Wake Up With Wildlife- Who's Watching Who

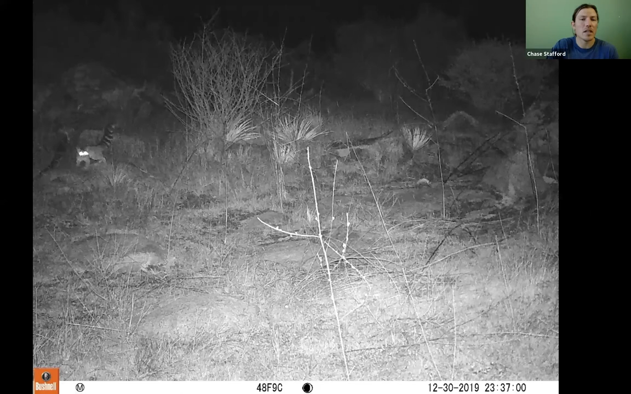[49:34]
Um, but this, yeah, this, you know, another great thing about our wildlife camera, uh, wildlife cameras is that you never know, like, what you're, what you're gonna get. And this, uh, we were really excited about this, this photo of the ring-tailed cat in the upper left-hand corner. You can really see that, um, that striped tail. And this was on top of, yeah, El Cone Mountain, um, very, a very remote section of it.
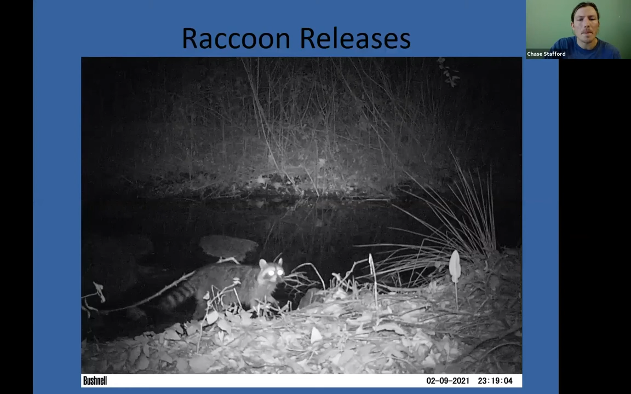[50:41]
And also I had to add this, uh, so, you know, what, uh, we, we do work closely with Project Wildlife and, um, uh, and if they have, they want to release any raccoons that have been rehabilitated, they love to release them at our preserves. And we, we love that they, that, you know, Project Wildlife wants to, to release them here. So here's actually a photo of, this was this year of a raccoon and we, uh, I'm presuming it, it to be one of the raccoons that they did release, um,
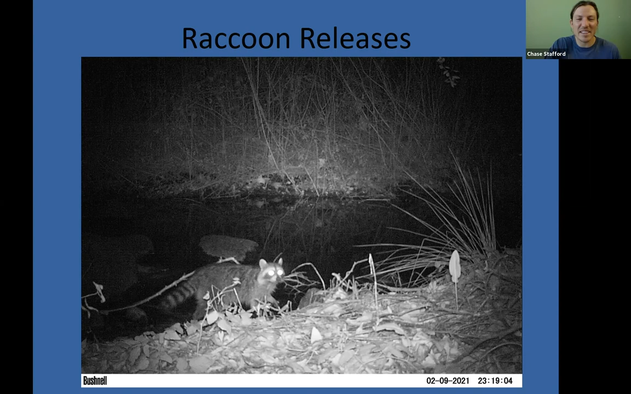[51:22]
um, near Boulder, uh, yeah, near this preserve, um, not in, uh, not too long before this photo was taken. Um, and so it's, you know, it's, it's awesome to see that the, the raccoons are, are, uh, coming by and they're, they also play a significant role in the ecosystem and, um, yeah, they're, they are important.
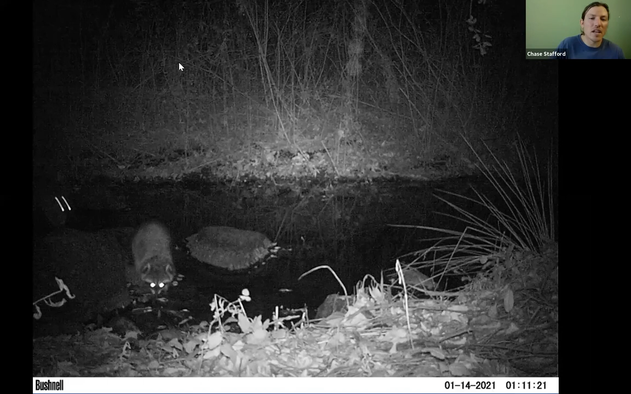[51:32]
And here's a cool photo of, it looks like it's going down, um, to, to drink some water, but you can really see it's, uh, it's facial patterns as well. Um, and then another, uh, another unique scene that I've, I've never seen before on wildlife camera, uh, below the arrow is the same raccoon and it's swimming in the water. Um, and so as I go side, slide by slide, slide, you can see it move across the water, the, the water's edge.